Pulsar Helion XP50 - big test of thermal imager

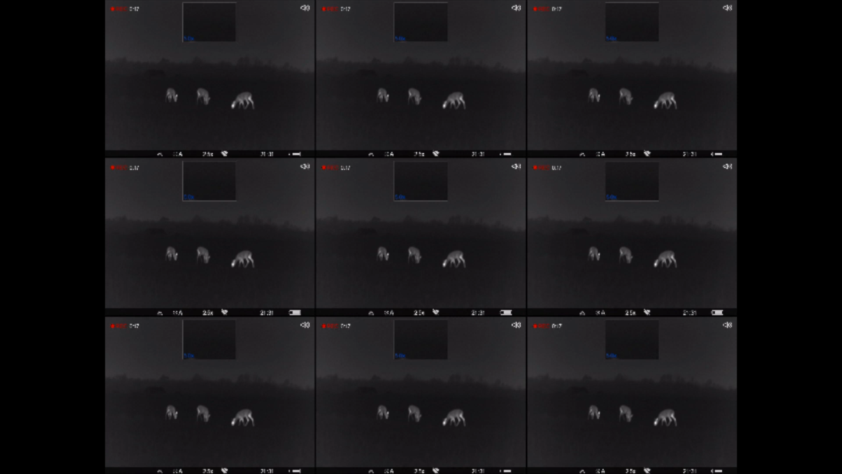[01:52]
Therefore if you watch in full screen you probably see so called pixels.
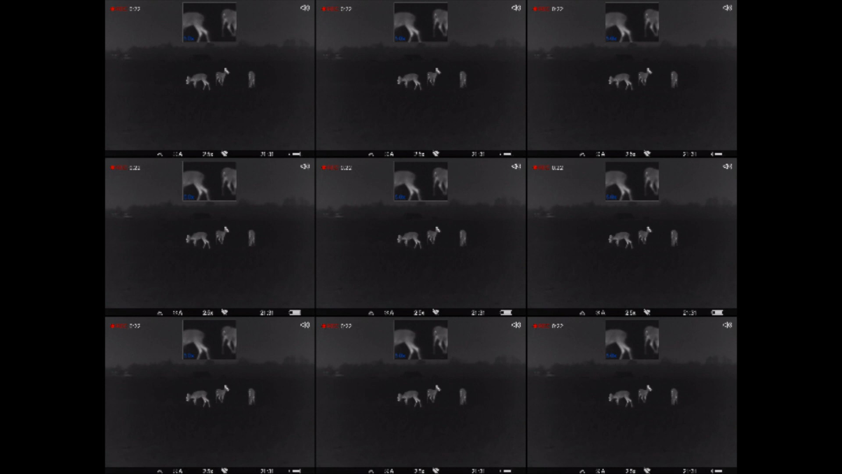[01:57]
This is due to rescaling the resolution on your monitor. The image is stretched hence the effect.
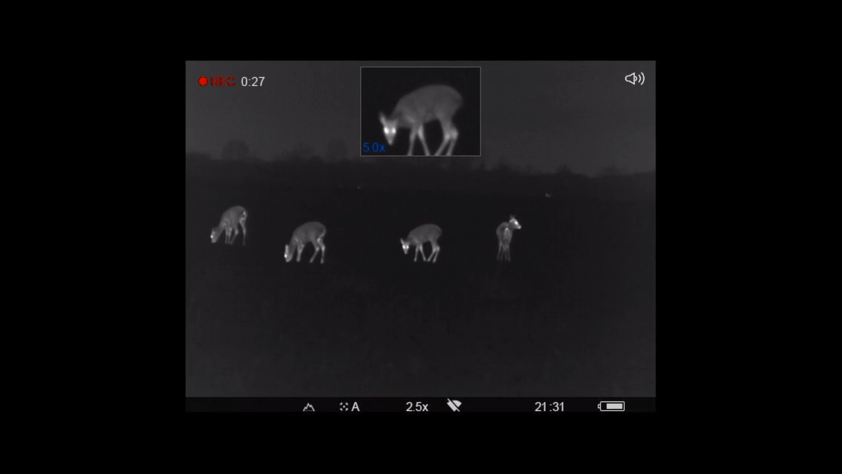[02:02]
In the thermal imaging scopes itself the image will be perfect when
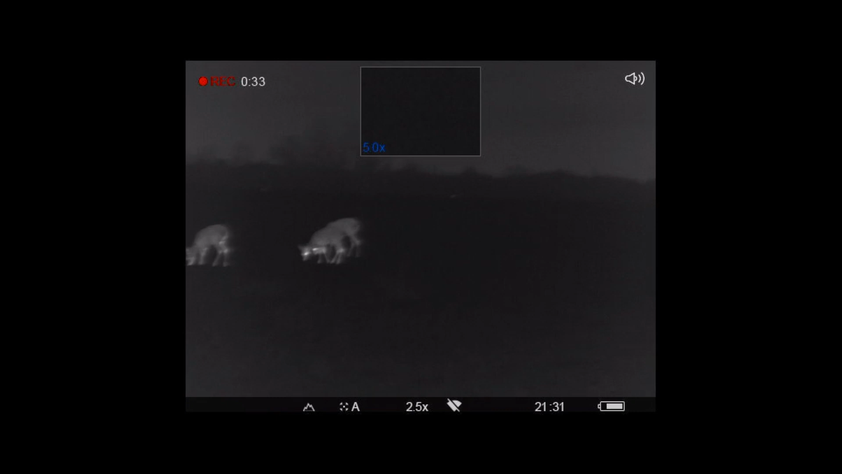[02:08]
used because the display is adapted to the sensor perfectly.
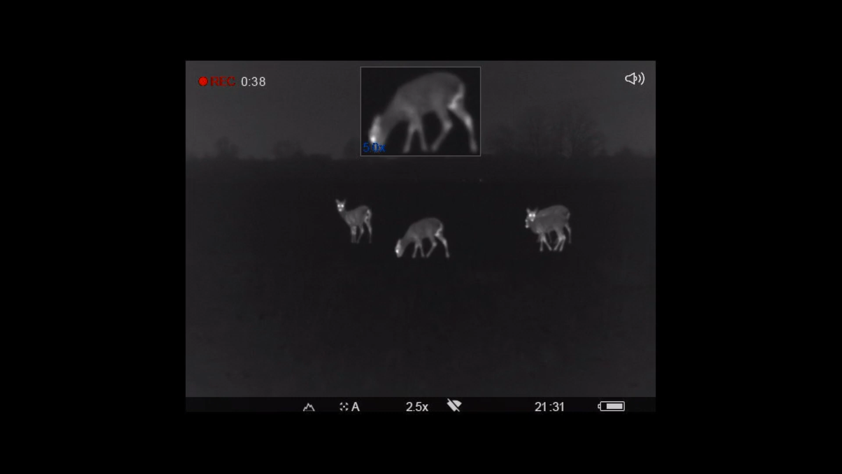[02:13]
Both have 630 pixels by 480 pixels resolution.
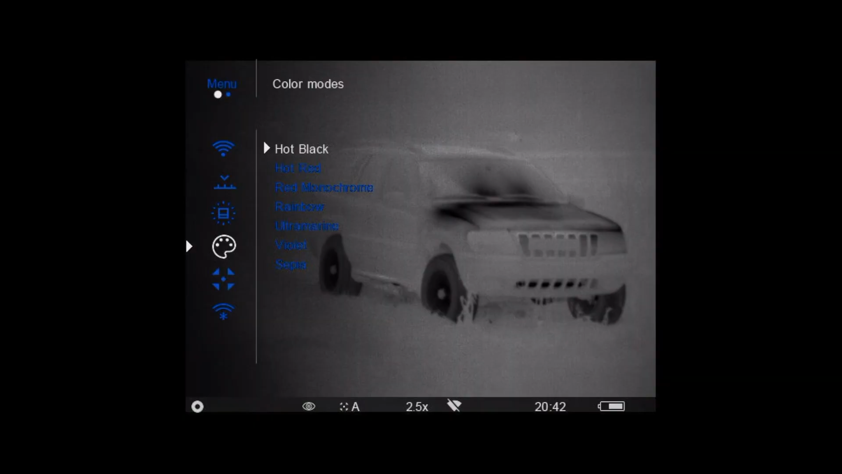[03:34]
and a spectral range of 8 to 40 microns.
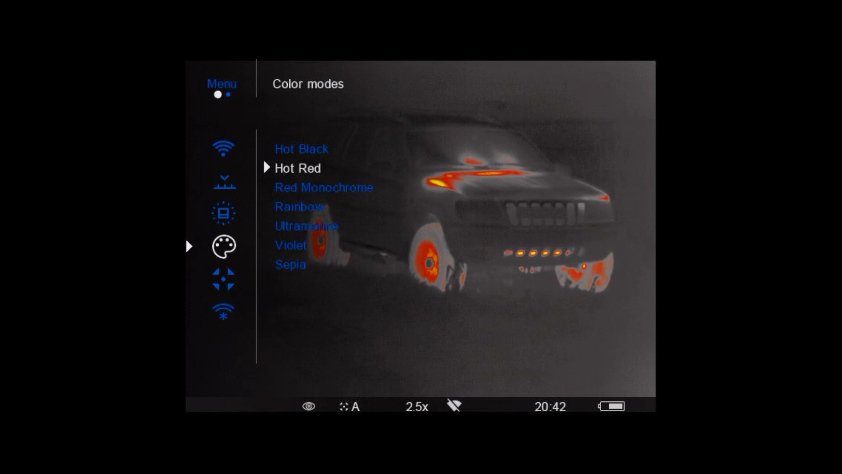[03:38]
The sensor resolutions is 640 per 480 pixels.
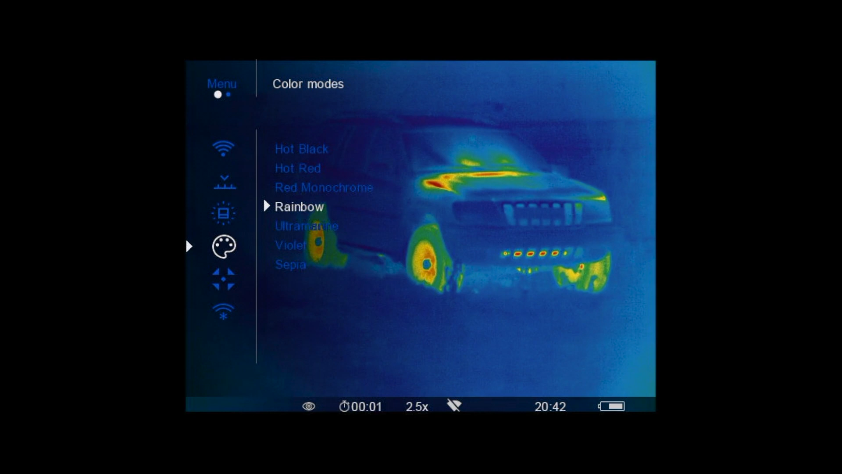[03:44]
The weight is equal to 500 grams. The minimum distance of sharp vision is 3 meters.
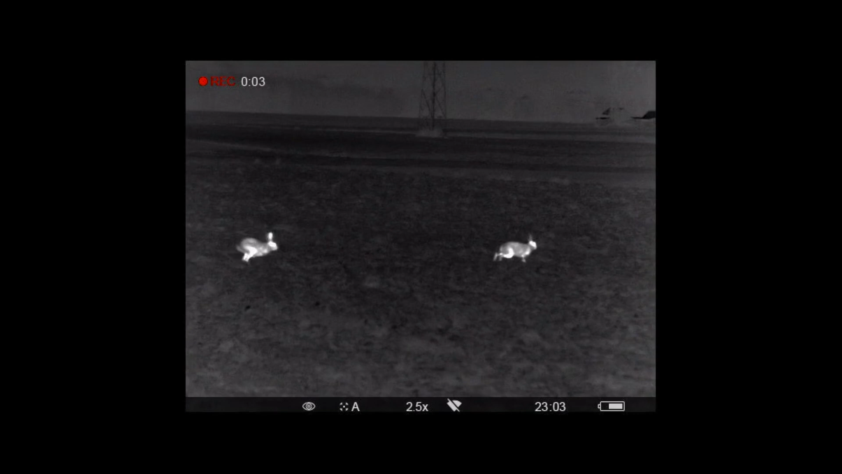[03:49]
This device can work both in summer and winter because the operating temperature is between minus 15 to plus 50 Celsius.
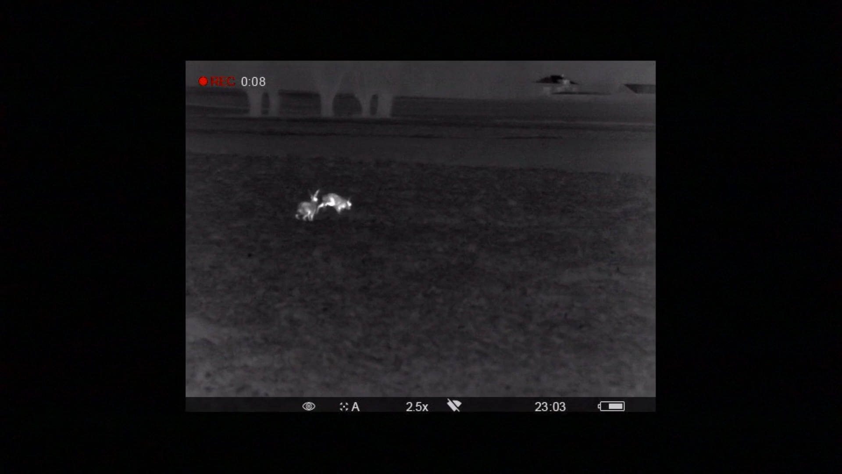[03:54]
Below the power button are four buttons which are able to control the entire device.
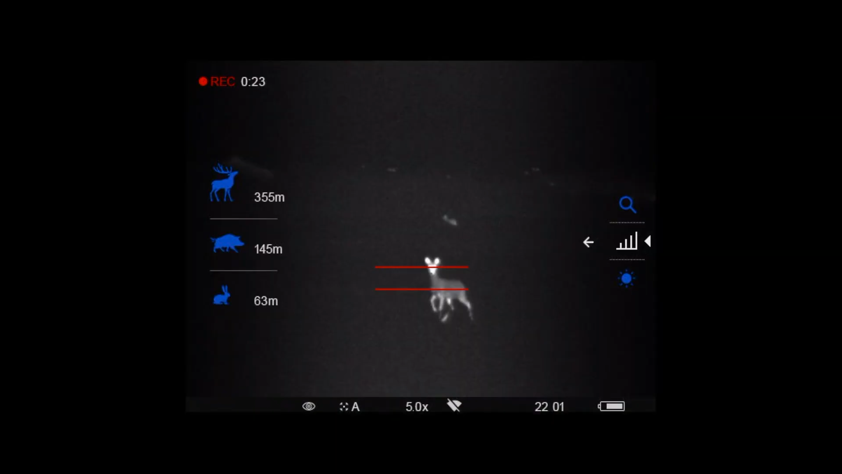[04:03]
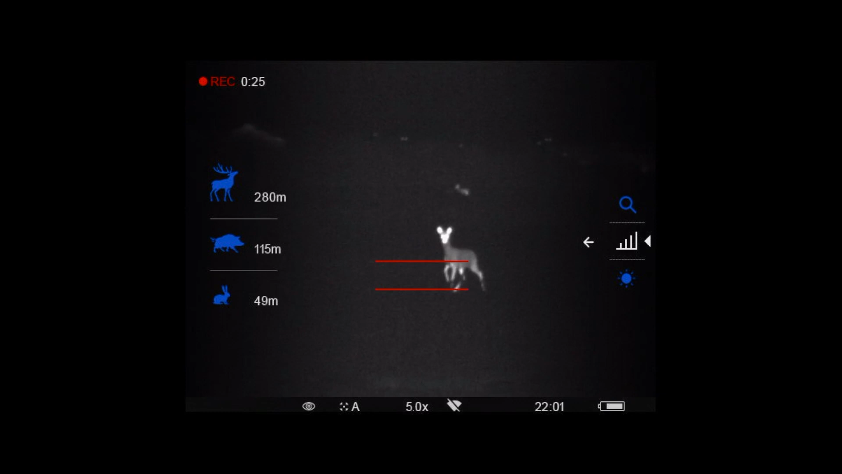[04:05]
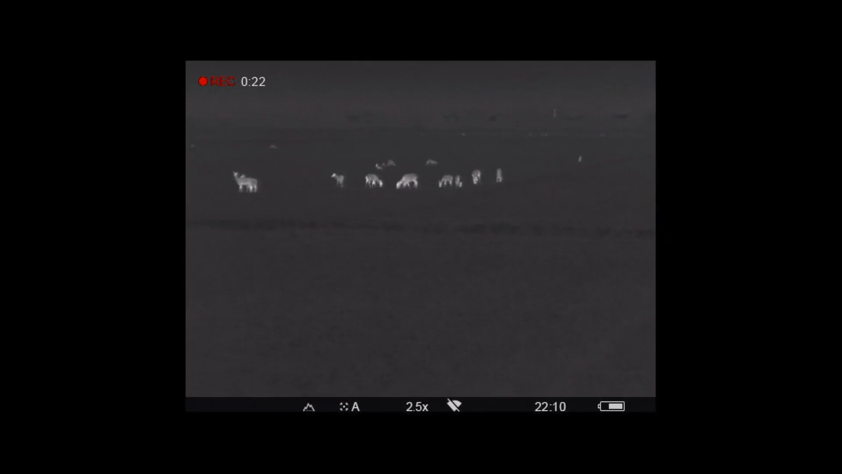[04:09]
First button the up arrow change modes and the holding it down longer change the color palette.
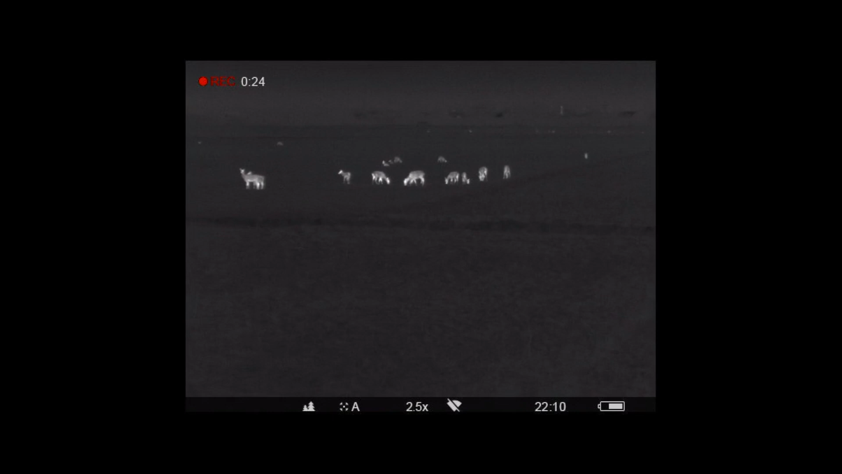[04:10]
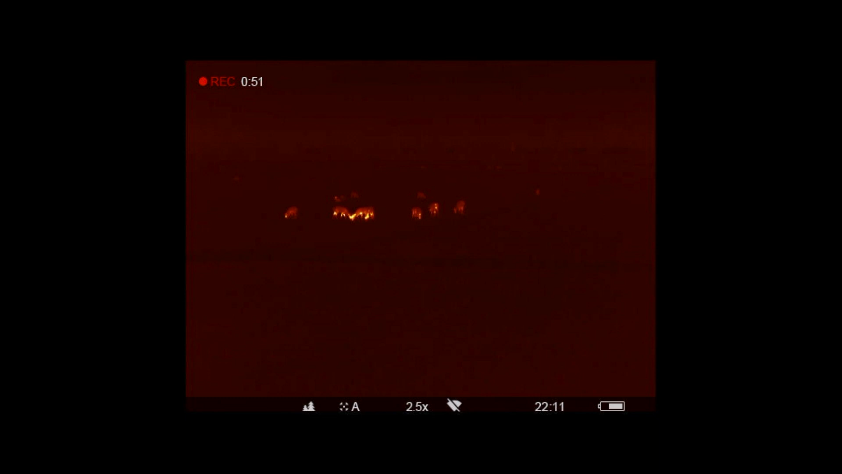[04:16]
When we are in the main menu the button is used for navigation and in the pop-up menu to change parameters such as zoom,
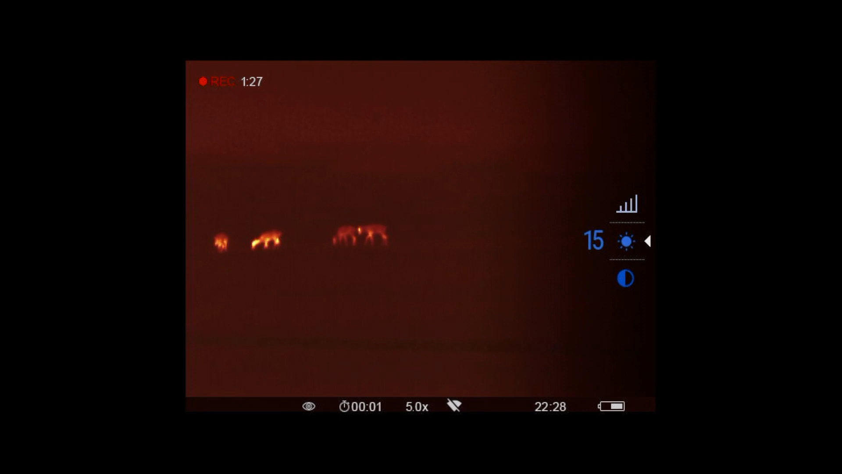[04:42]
Under the menu button we have a down arrow that is responsible for zooming.
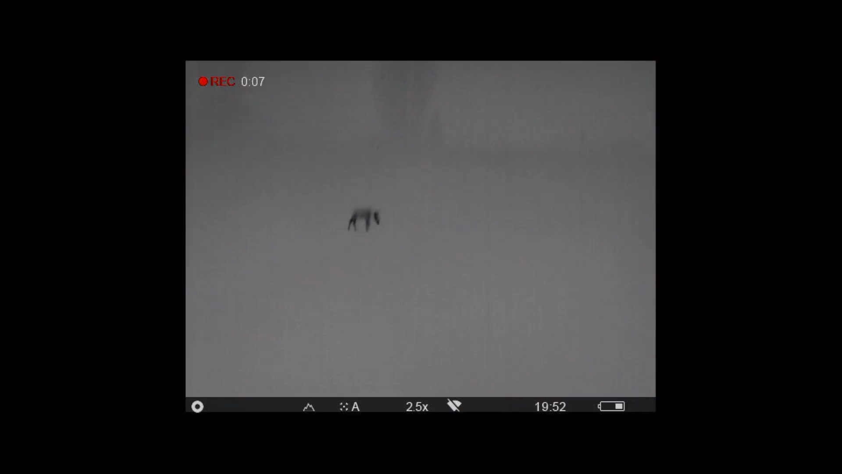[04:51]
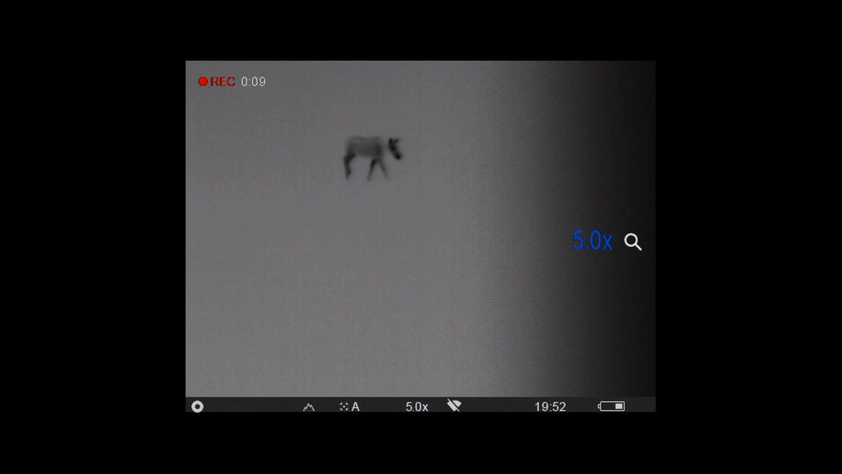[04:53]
Its short press is to go through several magnification in steps and the holding in longer activates the
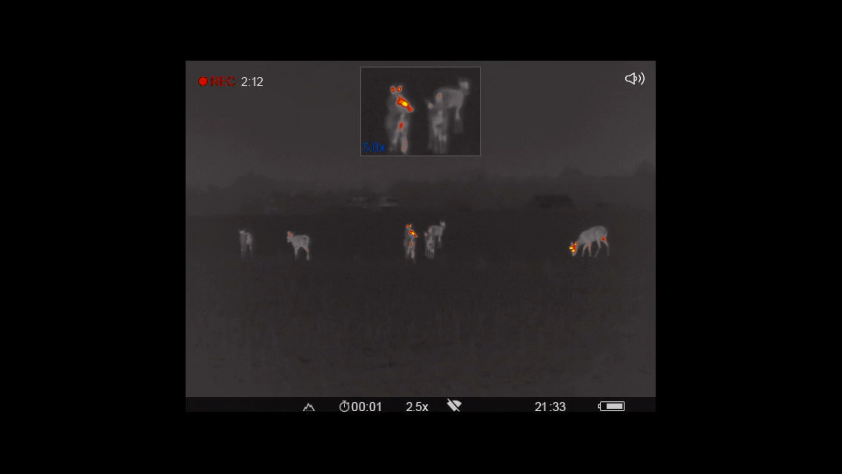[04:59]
picture-in-picture function in which we have an additional enlargement of the observed object in the center of the screen.
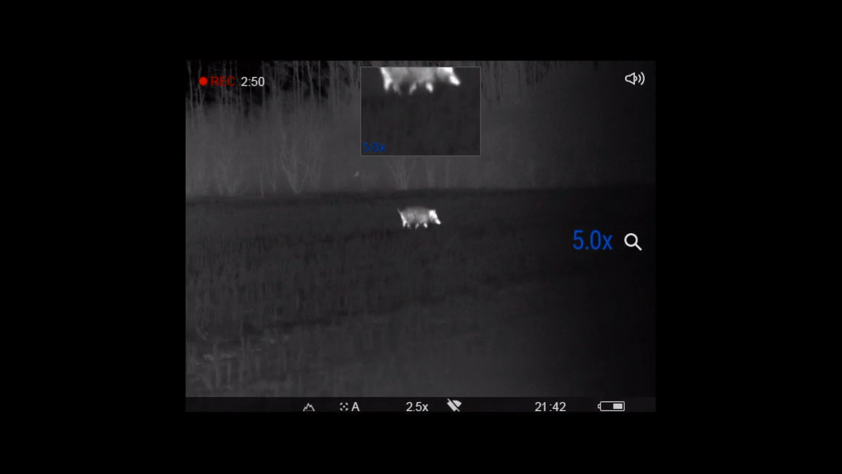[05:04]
In the pop-up menu it performs the function of changing
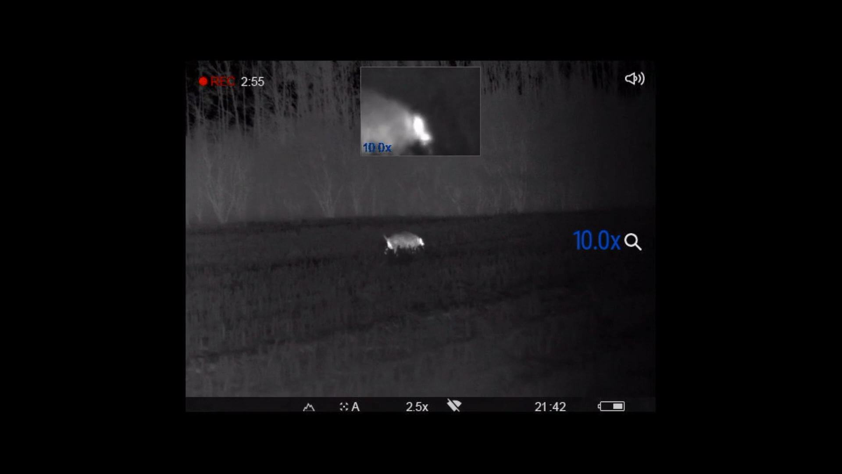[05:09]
parameters and in the main menu it's for the navigation.
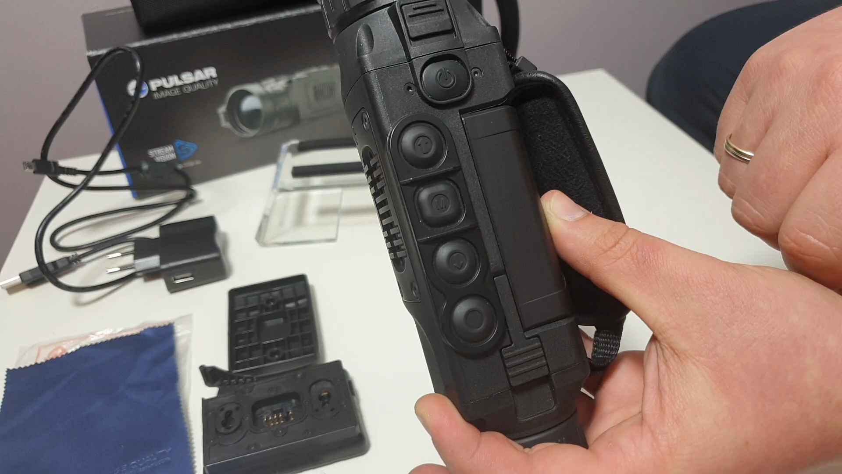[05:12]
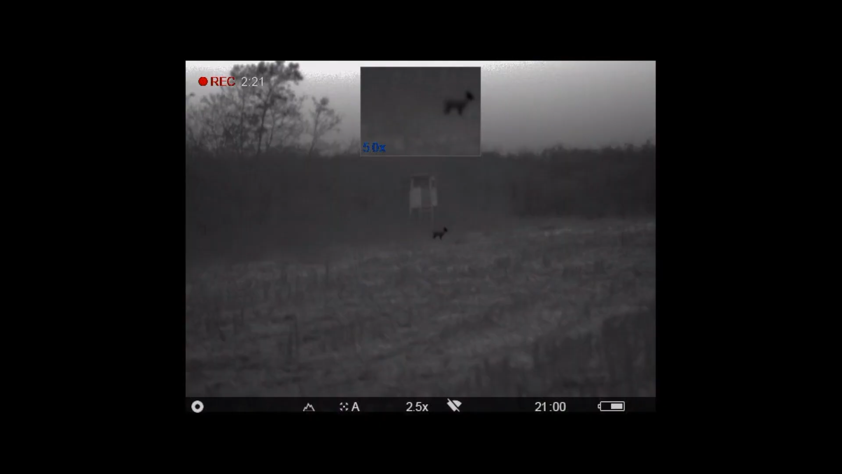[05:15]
At the very bottom we have the record button which will start, pause and stop recording of what is happening on the screen of the device.
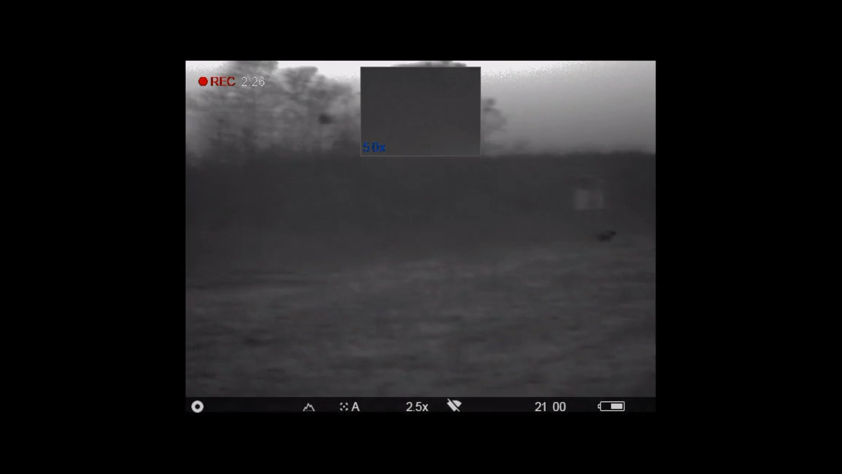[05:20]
In addition holding it down longer change the modes between photos and videos.
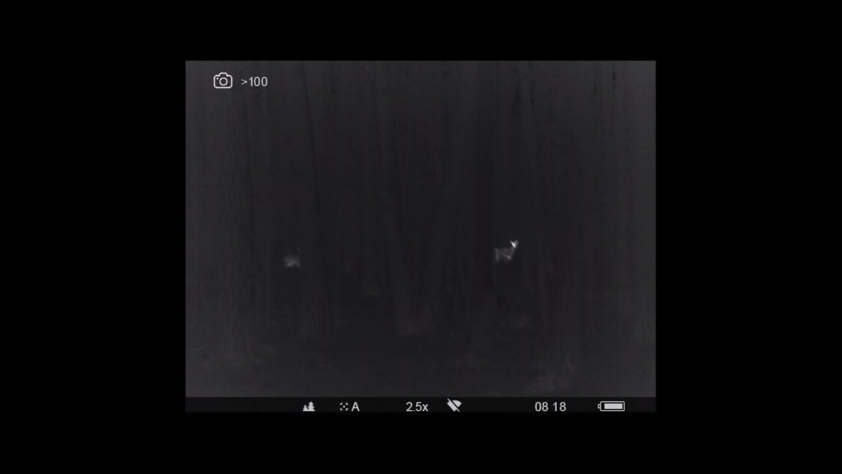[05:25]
All recordings which you can see here comes directly from this device and several hunting clubs in which I've been using it.